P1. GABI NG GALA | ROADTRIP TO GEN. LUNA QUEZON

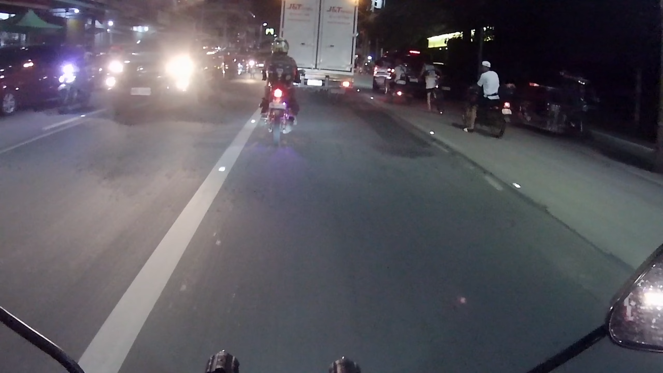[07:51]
At kakain muna tayo. Mahaba pa yung biyahe natin guys. Malayo pa yung bibiyahin natin. So nakaka 2 oras mahigit na tayo.
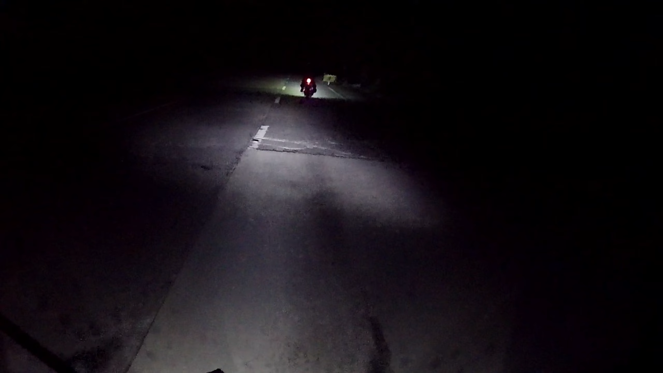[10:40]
At ay, salamat at walang ulan dito. So guys, tinanggal natin yung camera natin kanina dahil sa lakas yung ulan.
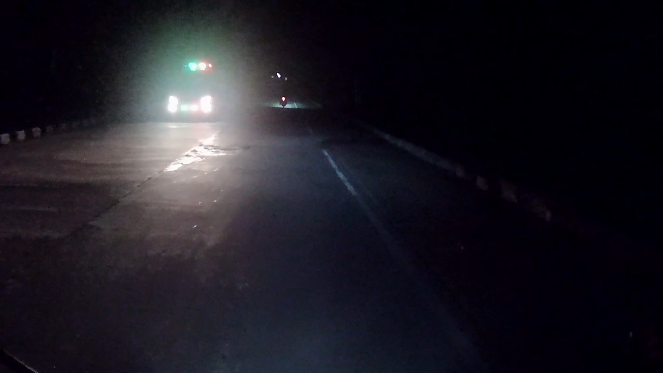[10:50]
So ngayon, ibinabalik natin yung camera at nandito na tayo sa bundok ng peninsula. So ito ngayon yung binabaybay natin. Tuyo yung kalsada. Thank you. Ayun. So dalawa lang kami ngayon dito. Ayun. So mauliwanag naman yung ilaw natin. Yun guys. So sana malinaw yung nakaka-capture ng ating camera kahit na ganito kadilim.
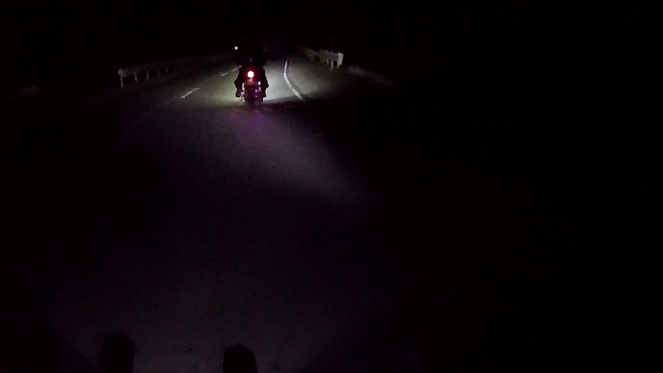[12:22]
kurbada at bibihira yung sasakyan. Yan, kung mapapansin nyo, bibihira yung nakakasalubong natin, bibihira yung nakakasabay natin, at banking ang malupit kaya lang gabi. So careful pa rin tayo. So yun guys, isang magandang gabi sa po sa inyong lahat. Aray ko. So hindi ko maisara yung aking visor sa helmet kasi ang labo dahil nga basa to kanina.
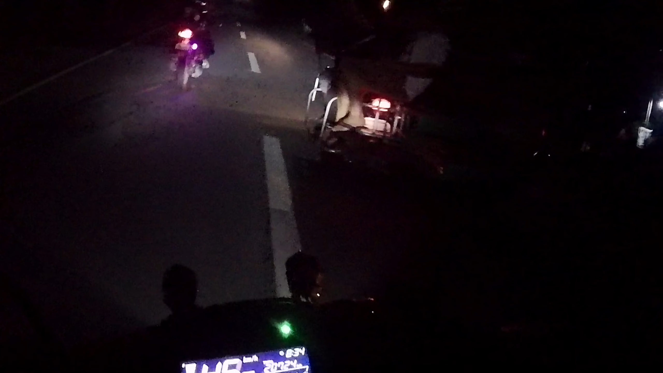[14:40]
Ayun, aha. May arko. Barangay Maraw. Barangay Maraw. Yun guys. So sana wag nang umulan katulad kanina. Napakalakas ng ulan kanina, guys. Grabe, kaya mas minabuti namin sumilong at palipasin, pahinain yung ulan. So ito pa rin 'yun sa nagpatagal kung bakit medyo madadagdagan pa yung oras ng ating biyahe papunta dito sa General Luna.
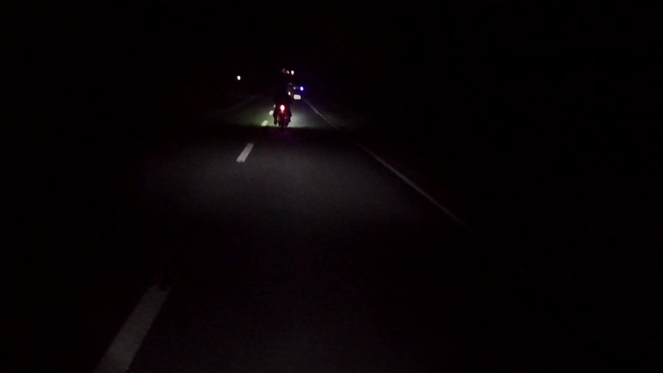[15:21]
Woo. Kung solo dito, nakakatakot. Solo kang magra-rides. Nakakatakot. Amazing, oh. Buti na lang, mayroon tayong ganitong haliliwanag na ilaw. Tignan nyo, guys. Woo. Yun, oh. Ganyang kaliwanag yung ilaw natin. Kaya, no problem.
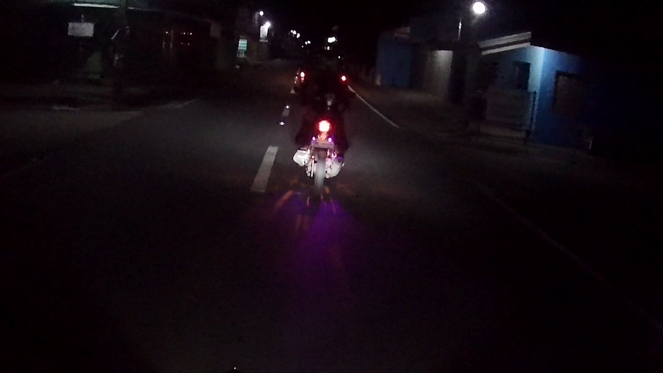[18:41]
Nasa bayan na tayo ng Agdangan guys.
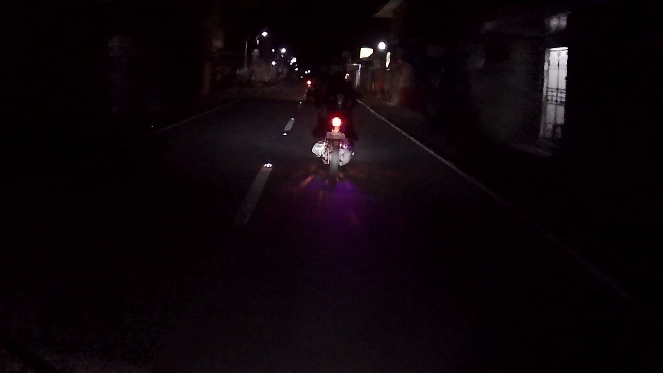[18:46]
Aywan ko lang kung ano pang susunod na bayan dito.
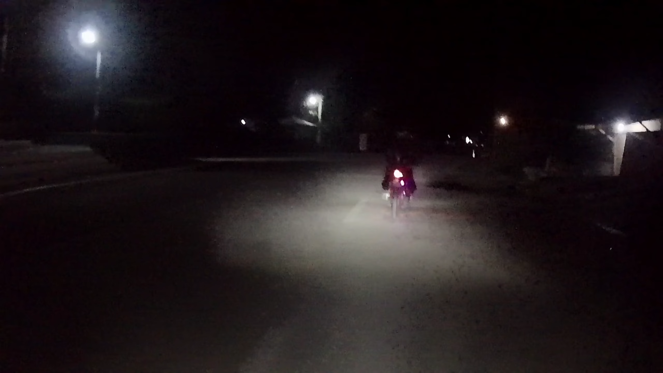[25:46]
Okay. Dito tayo. Punta tayo sa proper. Hindi ko alam. Basta, sabay tayo kay Pops Berlin. General Luna Poblacion. Yun ang pinasukan natin. Mukhang ano to ah. Sentro? Parang sentro siya guys. Oh. So, makapagpa-picture sana dun sa bayan.